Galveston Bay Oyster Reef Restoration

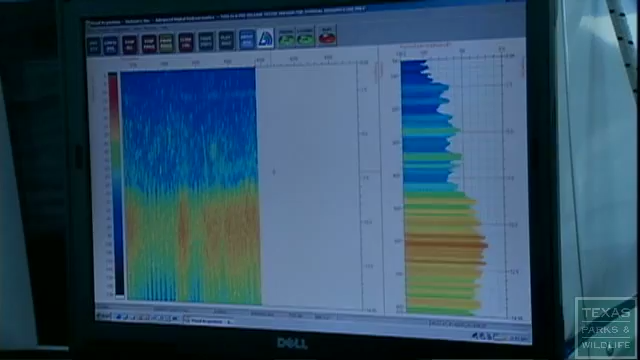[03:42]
And we'll be able to capture that with the sonar information. This is the Biosonics DTX Digital Scientific Echo Sounder.
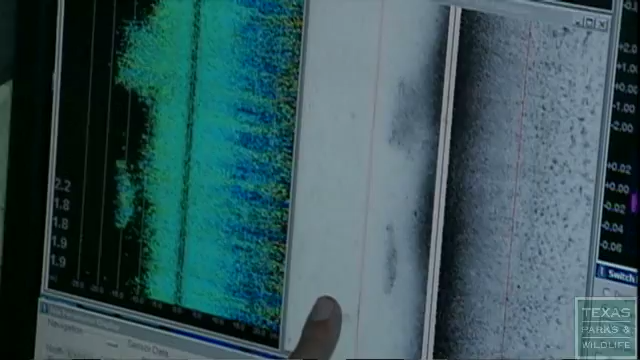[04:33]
But on the starboard side, this is all oyster reef.
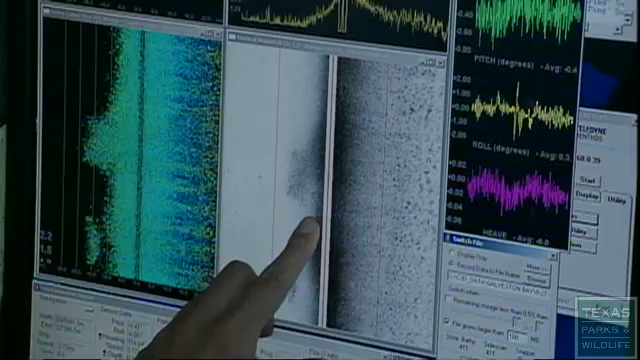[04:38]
You can see it kind of coming in through there as well. So this is the bay bottom that we're going over.